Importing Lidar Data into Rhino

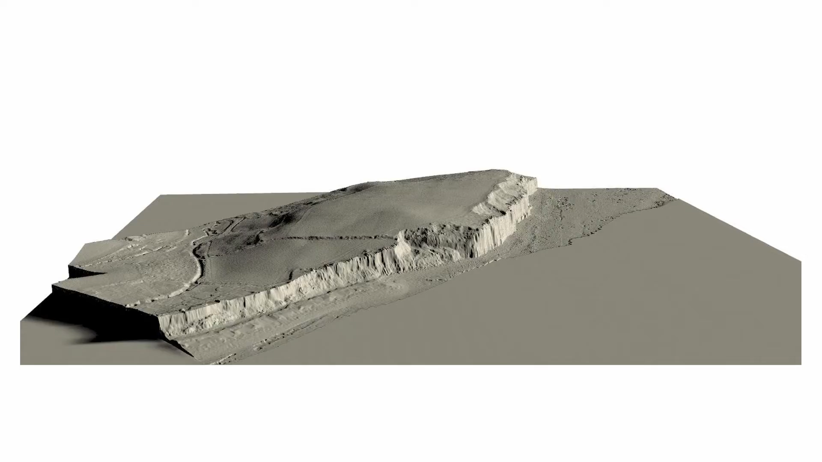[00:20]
and I'm going to be using Digimaps to download this particular data set.
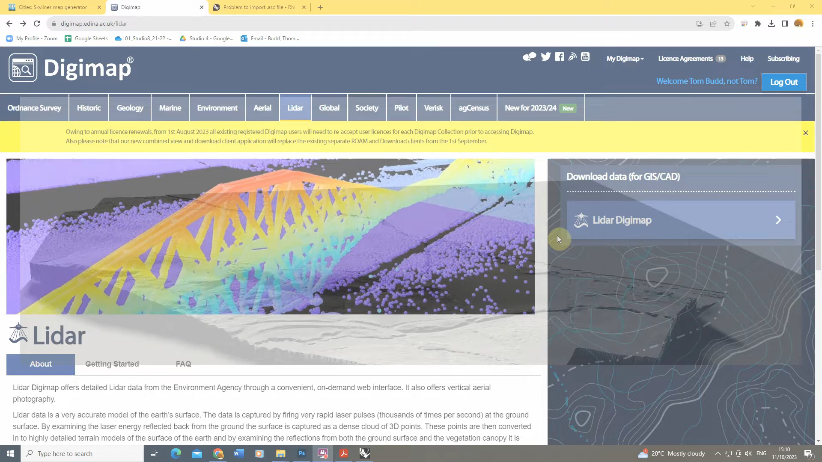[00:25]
I'm going to start by going to the LiDAR download option in Digimaps and we're going to find an area of the UK of which we want to download our data from.
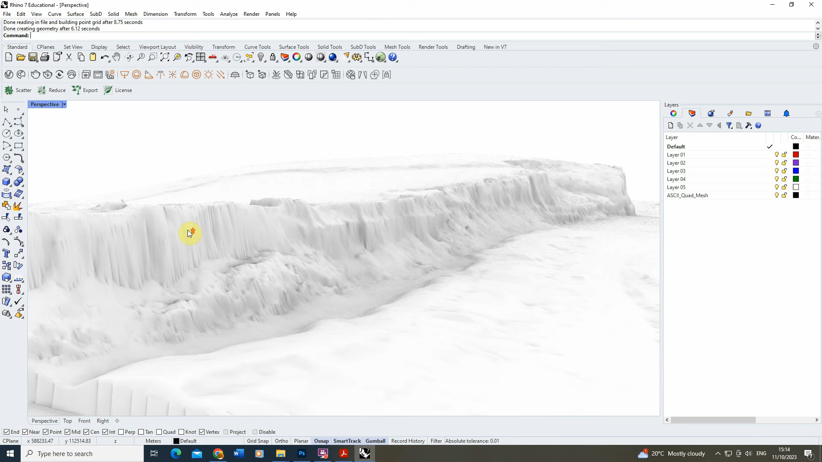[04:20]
You can see there's kind of little bits of detail in that cliff face as well and we've also got some of the kind of hills and hedges and
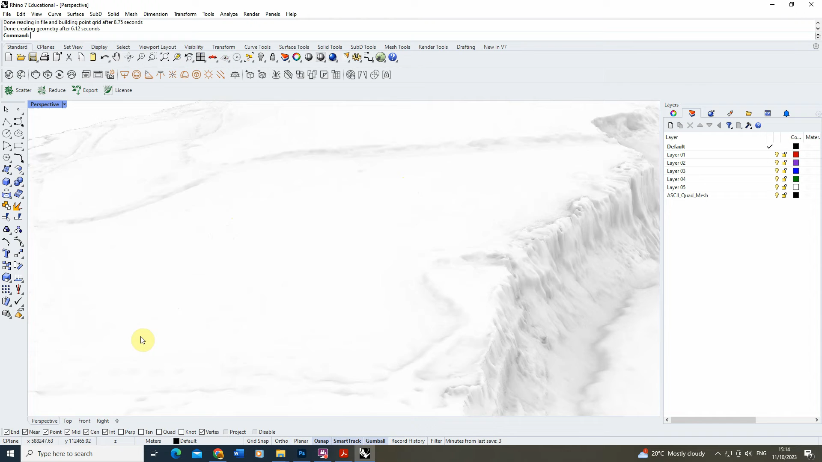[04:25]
streams that are formed on the top of that surface as well.
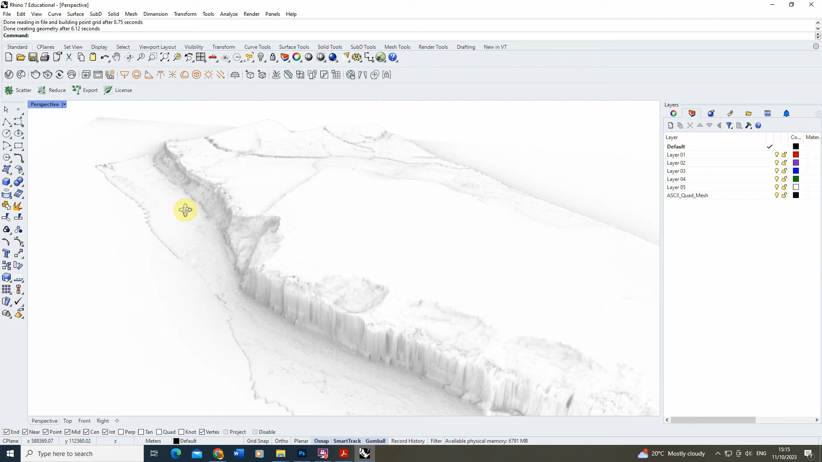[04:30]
So you can see compared to perhaps contour lines or generating terrain models from a basic sort of surface skin this gives us a really detailed and high resolution model that we can use in our files. Now from this we can also extract a series of contour lines from this model and I do this just using the contour tool in Rhino.
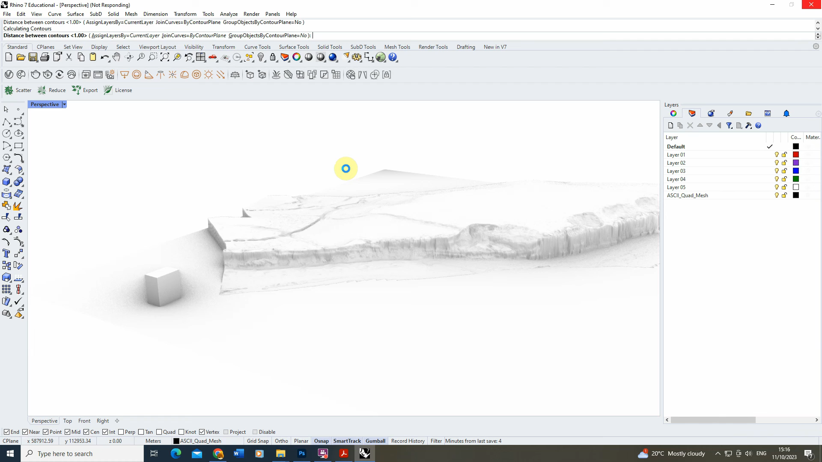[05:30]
lines up through my mesh to give us a contour map of the area as well. So you can see this type of file is really useful and very versatile to create very detailed looking models
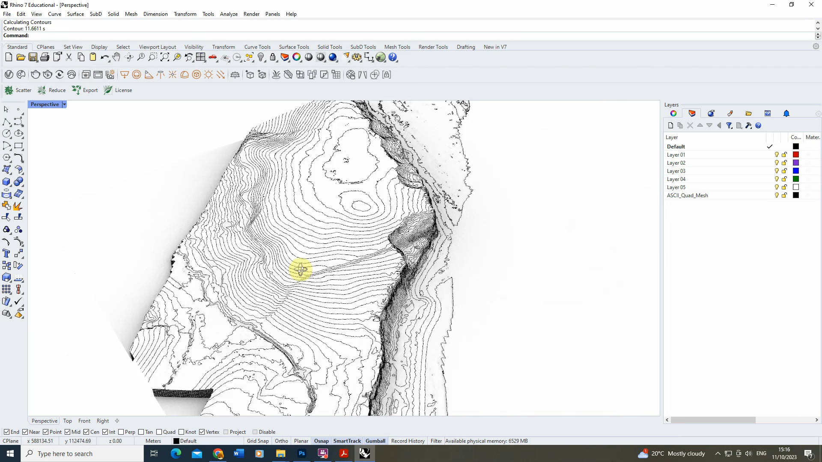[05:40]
and contour lines that we can use and there you can see we've got a contour map of that area too.
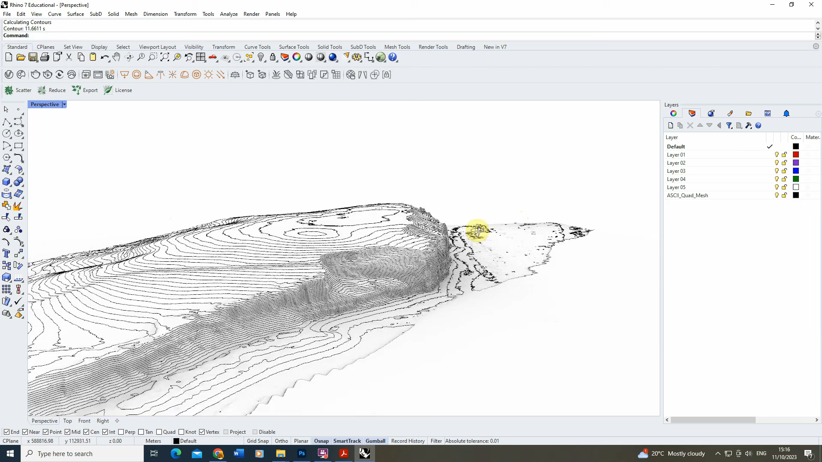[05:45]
So that was just a quick video tutorial on how you import ASC
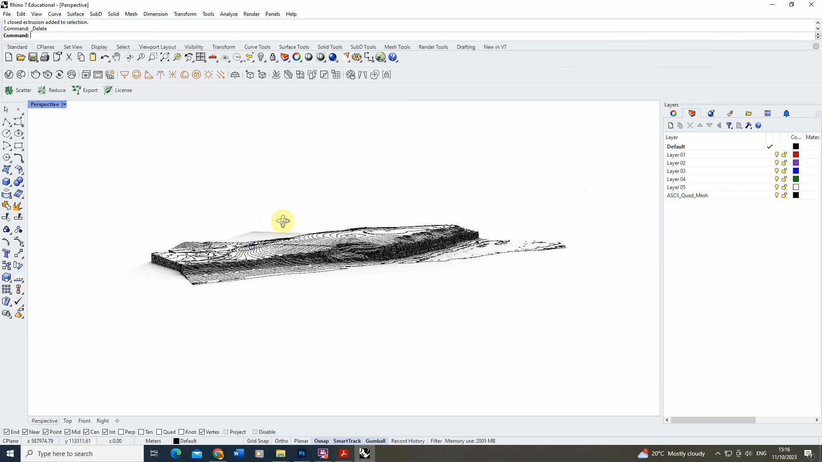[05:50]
data into your Rhino file and turn it into a mesh for use within your models. I hope you found this video tutorial useful and if you want to watch any other videos on modelling